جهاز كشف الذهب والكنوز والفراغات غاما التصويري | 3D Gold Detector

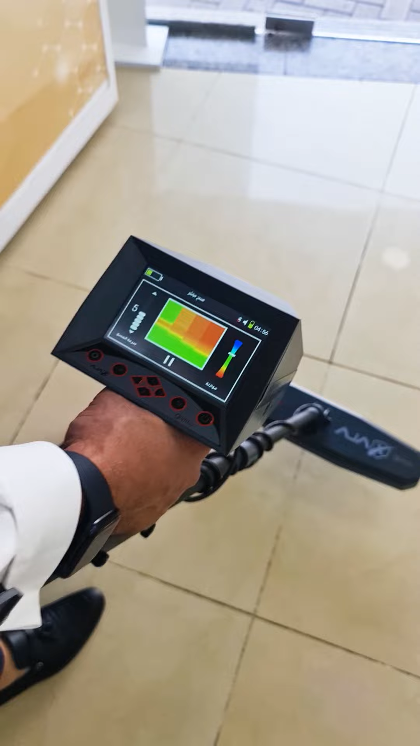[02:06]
نرجع تاني عن مكان اللي فيه المعادن الجهاز راح يعطيني اللون الاحمر اللي هو وجود
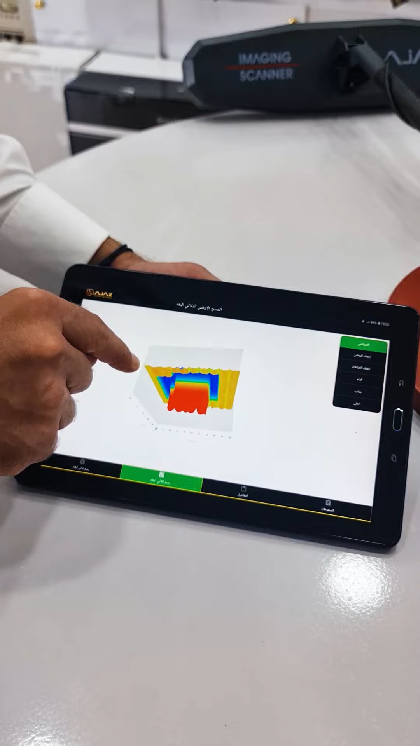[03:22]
عندي على الشاشة بقدر اعرف شوف رسمة ثلاثية الابعاد لشكل هدف ان كان الفراغ او